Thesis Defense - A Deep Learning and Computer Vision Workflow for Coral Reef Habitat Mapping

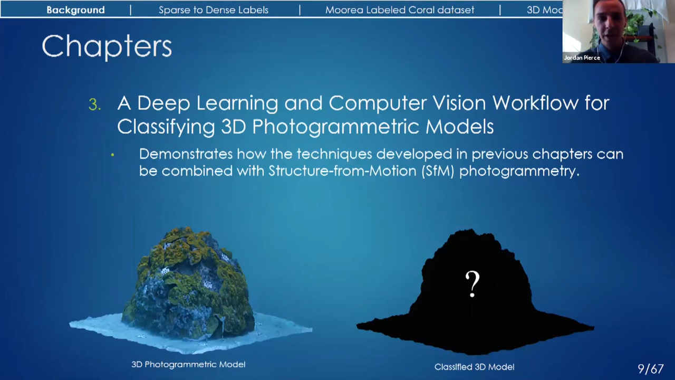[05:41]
where I use techniques from the previous two chapters to do so. So before we get to how you convert sparse into dense labels, I want to introduce to you an over-segmentation algorithm called Simple Linear Iterative Clustering, or SLIC.
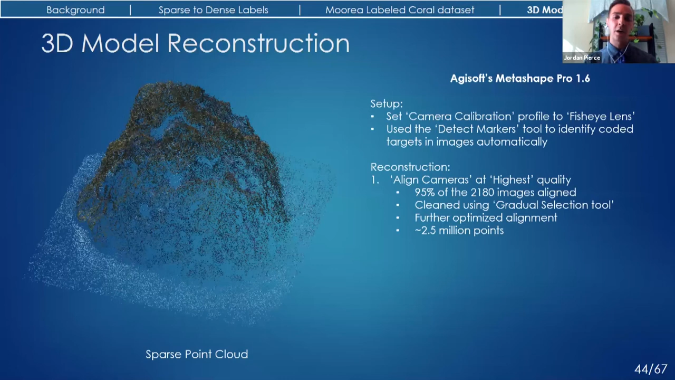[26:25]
And then using the depth maps that were created as a result, I made a dense point cloud.
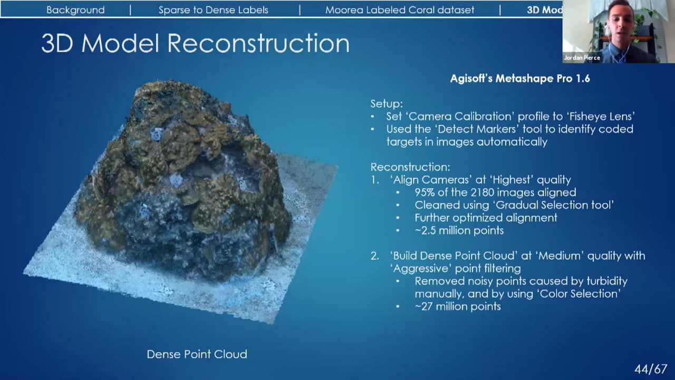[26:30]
I then created a shaded mesh, and then finally a textured mesh. This consisted of about 10 million vertices that covers an area of about four meters squared and 1.5 meters in height. The ground resolution was 0.278 millimeters per pixel, and the reprojection error was about 1.62 pixels. I then added scale to the model by providing some of the real world dimensions to some of the coded targets, which gave an estimated accumulative error of about 1.4 millimeters.
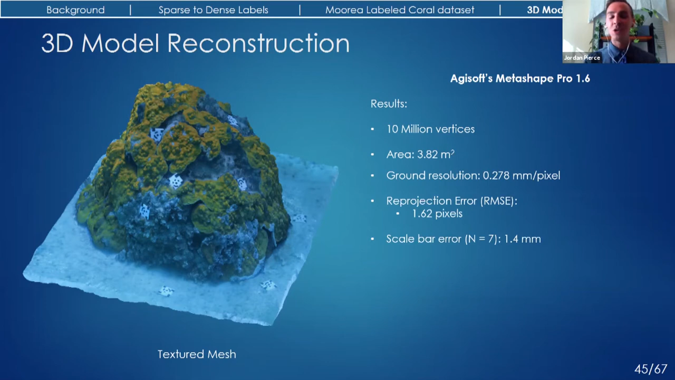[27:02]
So, pretty good. If you haven't seen it and you get a chance, you should check it out in the data viz lab after COVID. It's pretty cool. Now, up until this point, there's been no machine learning involved in creating this 3D photogrammetric model. Just regular structure for motion photogrammetry, and this has been done by many ecologists before me. But while working with Metashape, I learned a few things. One of them being that if I had a corresponding set of dense labels for every single image used in the reconstruction process,
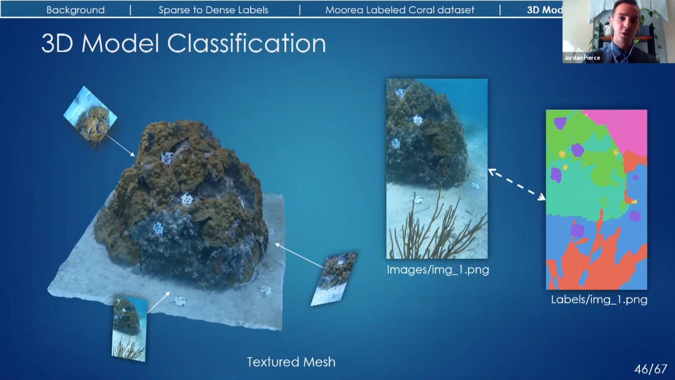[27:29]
I could swap the two and then reuse some of the metadata that was made during the reconstruction process to create a 3D photogrammetric model. However, it would require a set of dense labels for every single image used in the reconstruction process, and if done manually, it would require a substantial amount of time on my part.
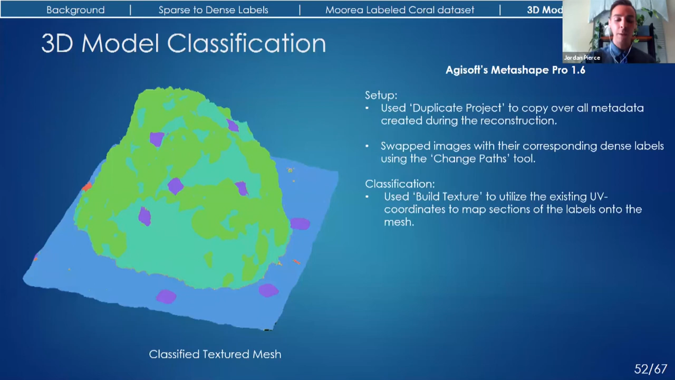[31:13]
which reused the existing UV or texture coordinates to map the textures from the dense labels instead of the original images. I was then able to create a classified shaded mesh using the colorized vertices tool, which mapped the color component values within the pixel indices of the dense labels to the mesh. And then finally, I created a classified dense point cloud using the colorized dense point tool, which did something very, very similar. Now, at this point, with the shaded mesh and the dense point cloud, I could actually export them with their classifications to be used in some other sort of spatial analysis software like
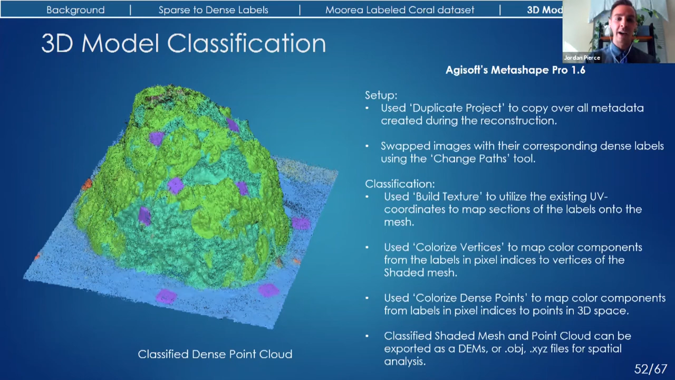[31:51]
ArcMap or ArcScene or something that you might be more familiar with. But before doing that, again, I wanted to be able to assess the accuracy of the classifications that were actually given. So to do this, I took the classified textured mesh and I exported it as a 2D image. This is commonly referred to as a texture atlas within the computer graphics community. And conceptually, this could be thought of as unwrapping the textures from the textured mesh and then projecting them onto a 2D plane,
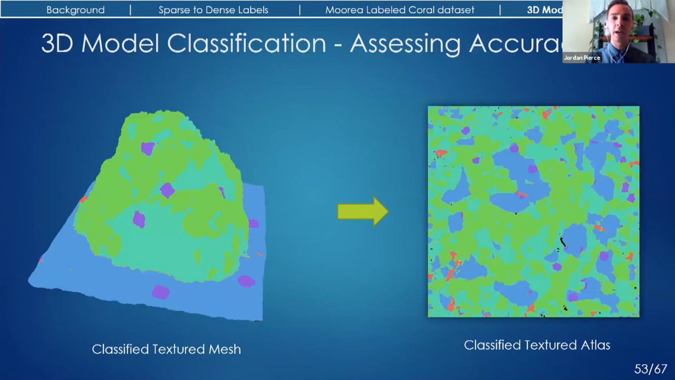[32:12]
not unlike how you would project a globe onto a map. So I did this for both the classified texture atlas and also the original texture atlas. And because these are just 2D images at this point, I was actually able to create a ground truth texture atlas by making a copy of the original, but then providing it with labels manually using label box. However, the caveat here is that as you can see in the texture atlas, there's a lot of parts that are really hard to differentiate between.